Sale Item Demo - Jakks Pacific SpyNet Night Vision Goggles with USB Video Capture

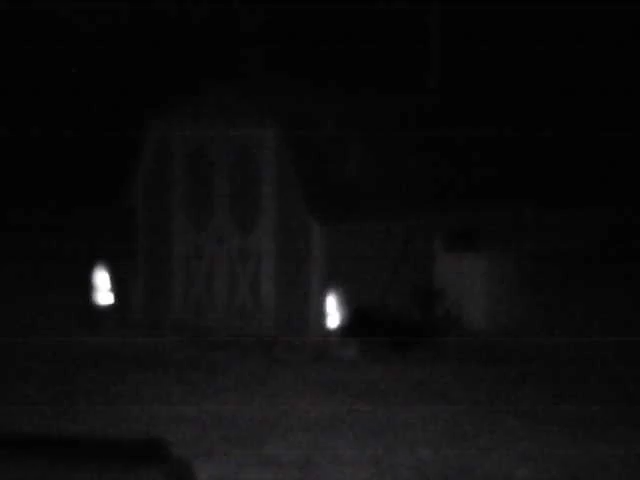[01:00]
Let's see up to the shed. There's the pump now.
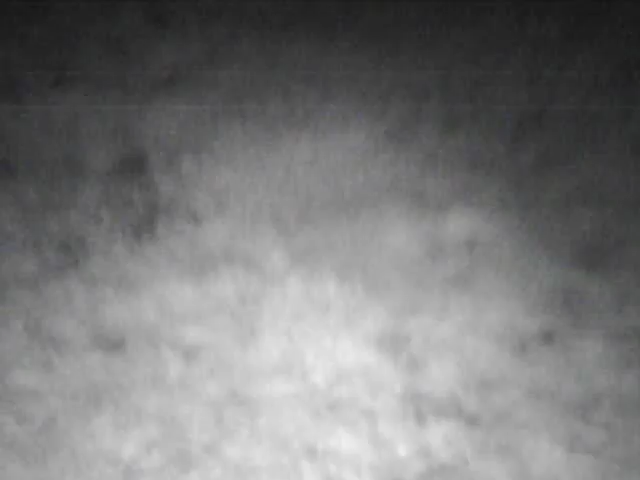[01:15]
Let's try not to fall in and break a leg. I'll wear them here.
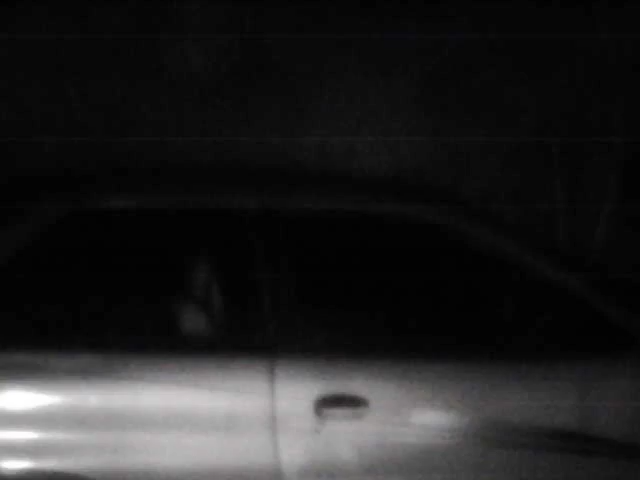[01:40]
There it is. And long range again.
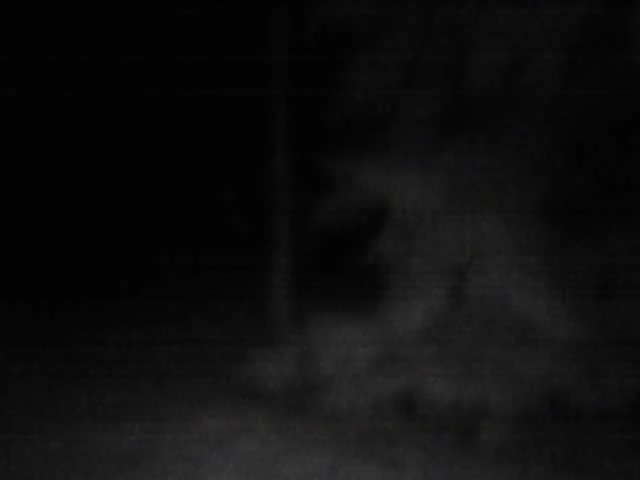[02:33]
This demonstration is being done with the 2GB stick. And it's a bit chilly out here, so I'm going to call it good.